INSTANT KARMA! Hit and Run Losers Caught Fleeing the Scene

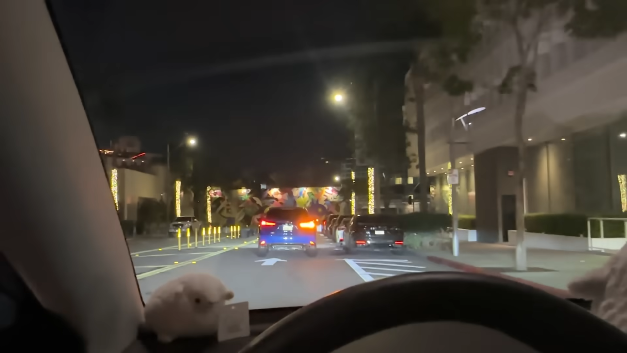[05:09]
It's been so dead, we're gonna start leaping Lexus RXs.
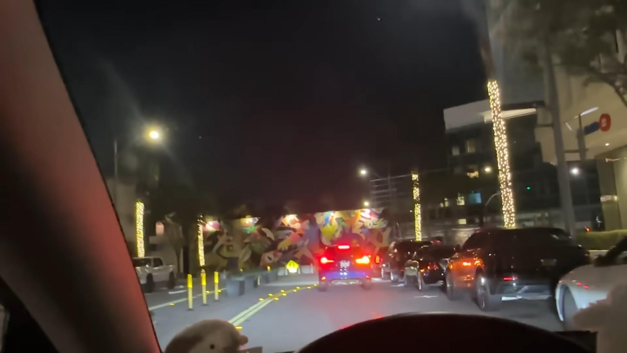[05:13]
You guys complain about not enough car spot? Well, let me tell it to you, brother Menz.
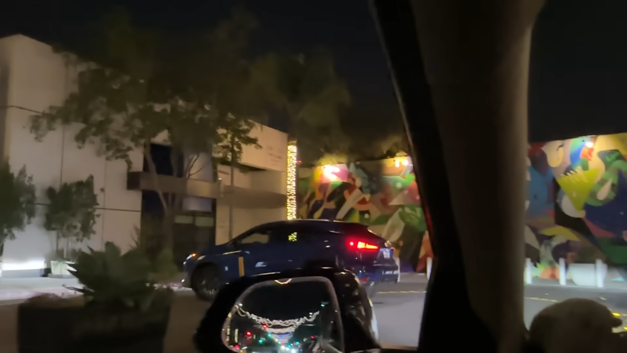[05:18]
This is as good as it gets. That is amazing. That's a great color though. Oh, didn't make the turn.
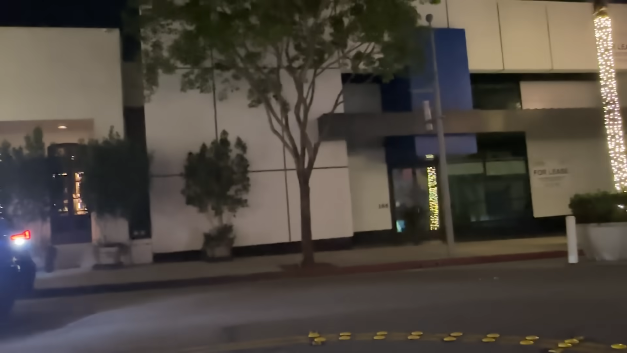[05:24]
Oh. There's no way he fits in there. Oh, okay, well. I'm just gonna move it.
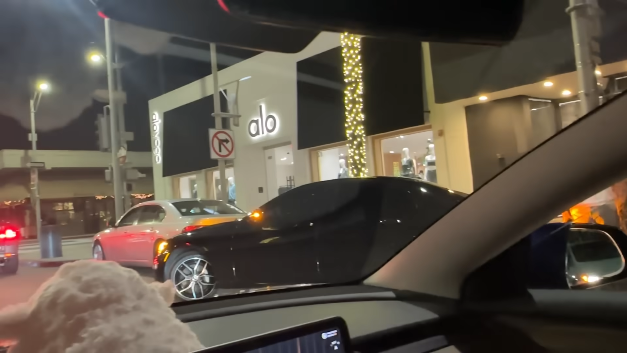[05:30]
Can't move it. You can't. Oh, oh, he's gonna leave the car as is. Abandoned ship. Wow. When you just give up on life, this is what it looks like. Right here on Canon.
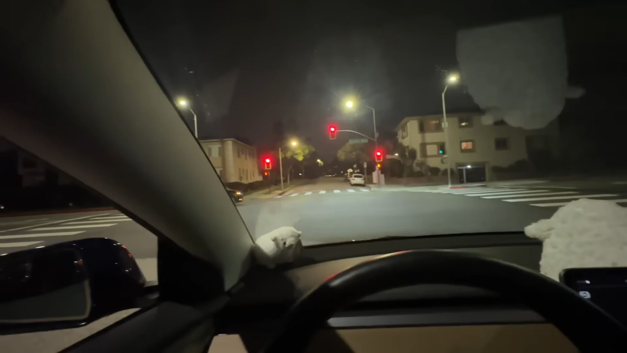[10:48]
That's them right there. Look, look, look, there they go, there they go.